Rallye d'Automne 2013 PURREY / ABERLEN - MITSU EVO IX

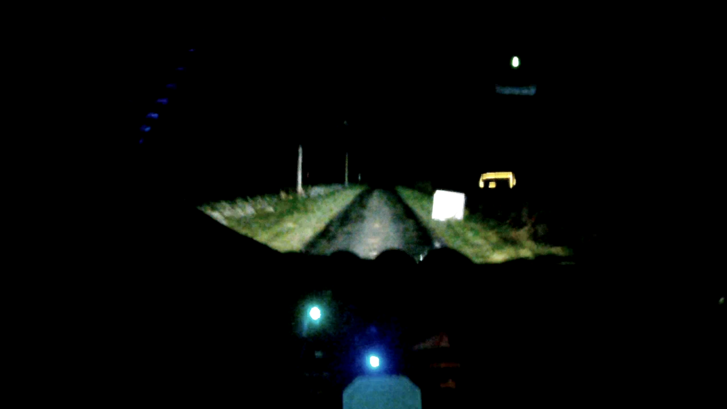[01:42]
100 mètres gauche, 4 moins. Sur droite à fond. Chicane, reste droite, 100 mètres derrière. Équerre gauche, 1 sur équerre droite, 1, pas corps de trottoir. Équerre gauche 1 sur équerre droite 1, pas corps trottoir.
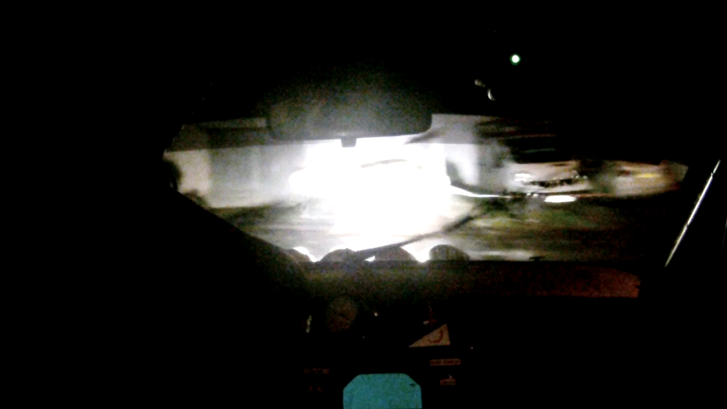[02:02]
Sur gauche à fond. Sur droite à fond braille. 150 mètres. Gauche à fond soulage. Sur gauche à fond 100 mètres. Ciel gauche à fond 100 mètres. Ciel gauche à fond 100 mètres. Équerre gauche 1, attention trottoir. Équerre gauche 1.
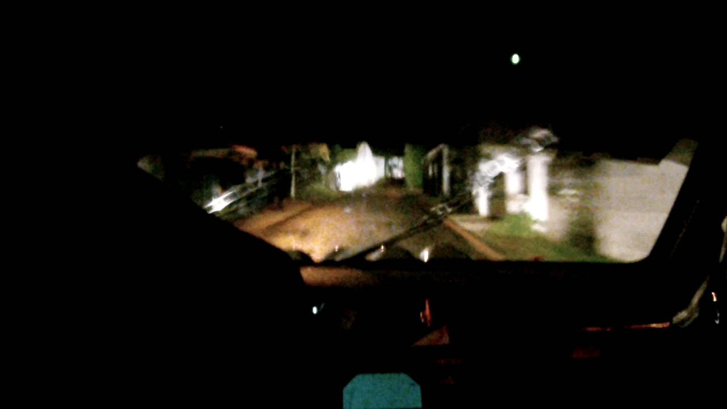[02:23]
Attention trottoir. Trottoir. Gauche à fond, 50 mètres, gauche 3 cordes.
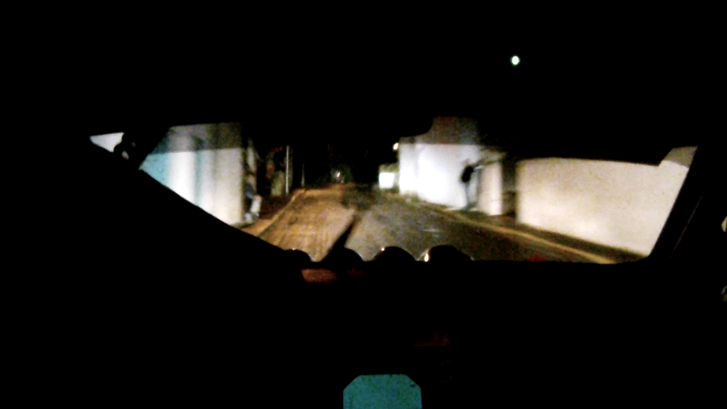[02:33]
Gauche à fond, 50 mètres, gauche 3 cordes. 50 mètres. T'es loin encore? Non, bientôt arrivé, 50 mètres. Frein dans droite, équerre gauche 1, îlot, sur équerre droite 1. Frein dans droite, équerre gauche 1, îlot, sur équerre droite 1.
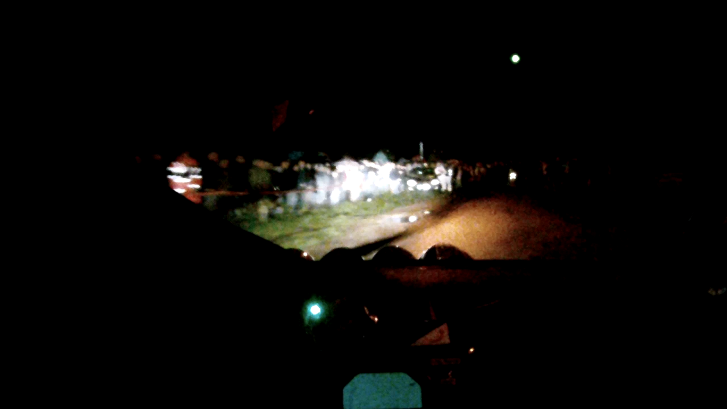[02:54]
Putain, ce qu'on a accélérateur qui reste. 200 mètres, ciel à fond bosse. Frein dans droite, chicane reste droite.
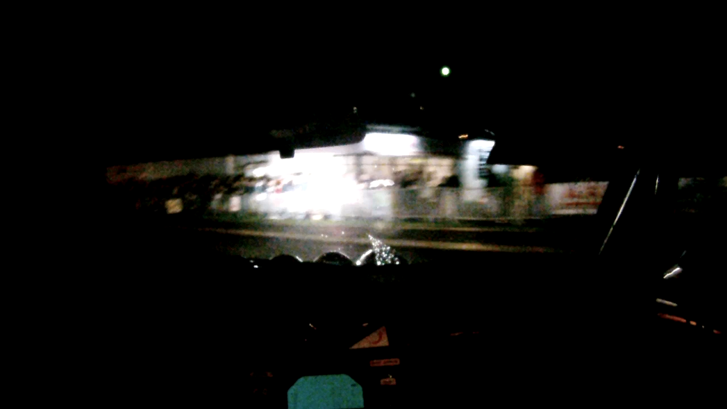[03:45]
Gauche 2, 50 mètres, écart droite 2 ouvre. Écart droite 2 ouvre. 200 mètres, chicane, droite, gauche, droite. Chicane droite gauche droite. Chicane droite gauche droite. 50 mètres. 50 mètres, écart gauche 2, ouvre. Épingle droite 1, attention étroit, 50 mètres.
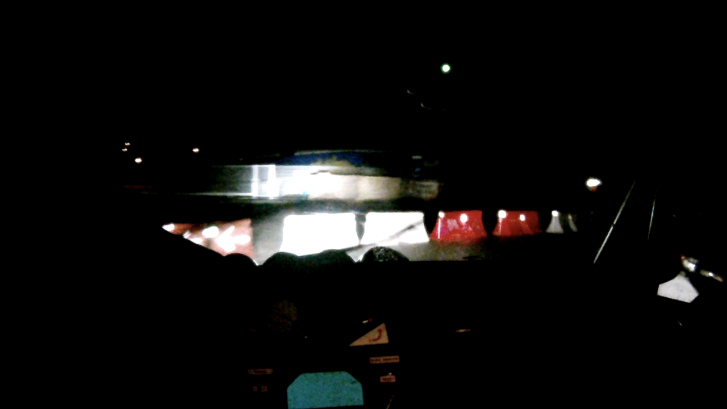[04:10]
50 mètres, gauche 2. Gauche 2.
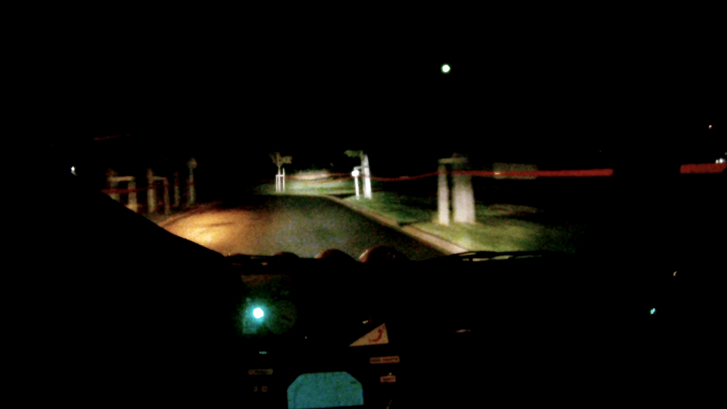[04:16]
30 mètres. Gauche 2. 30 mètres, gauche 2. Chicane droite gauche droite. Sur chicane, droite, gauche, droite, ouvre. 100 mètres. Arrivé. Là. Bah, la première, pas terrible, quoi.